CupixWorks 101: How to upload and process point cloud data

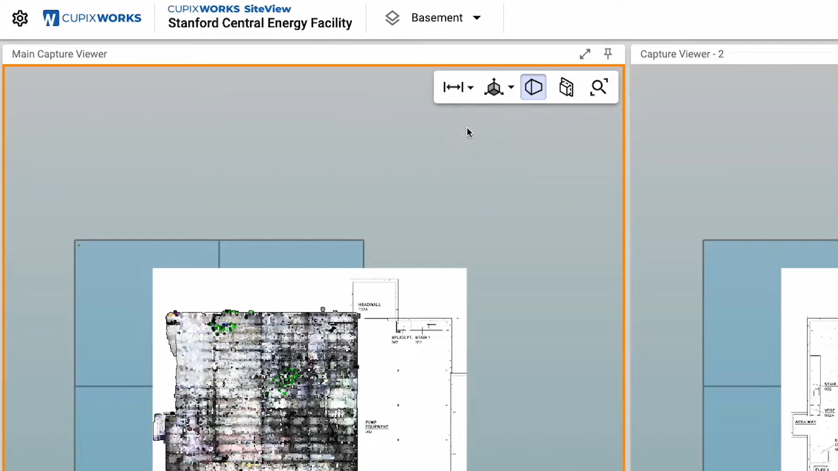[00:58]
you can easily and efficiently navigate through heavy-point cloud data,
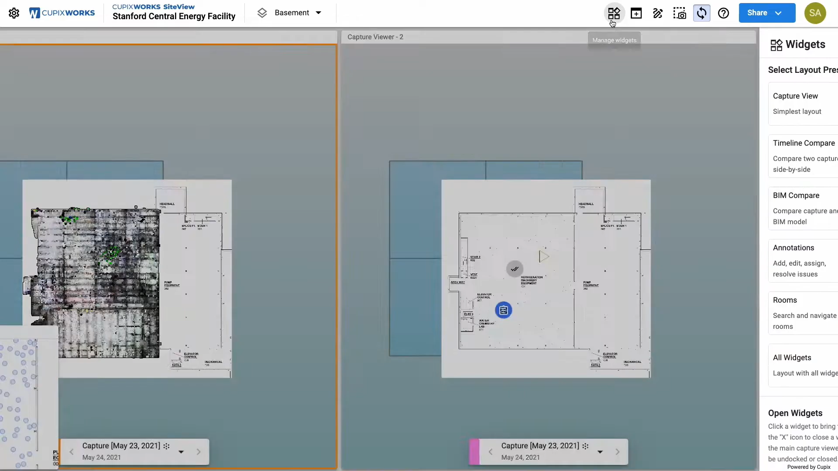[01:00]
Site360 images, and BIM models in a unified virtual environment.
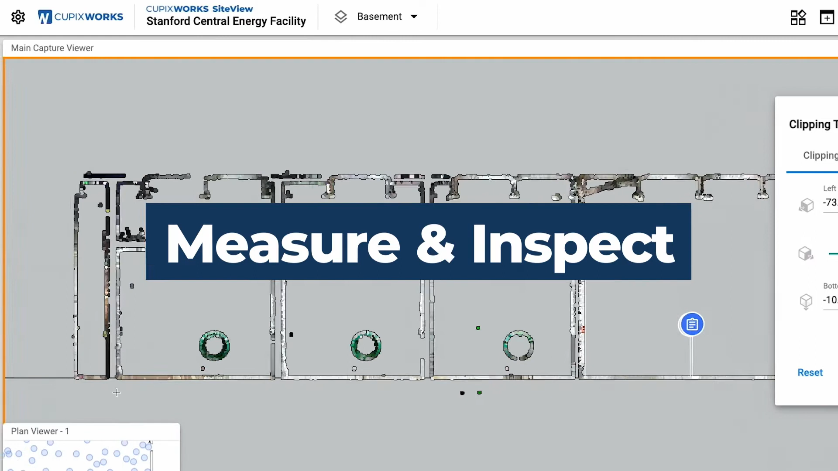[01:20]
With these advanced 3D capabilities, builders can section their point cloud data to take accurate measurements and visually inspect floor flatness.